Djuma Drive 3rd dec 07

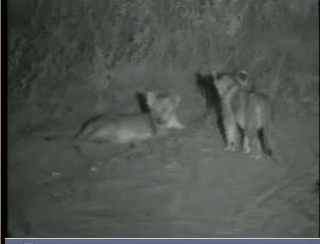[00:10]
So all these little ones, or the time when the mother moves, they have to follow the mother because it wears the protection.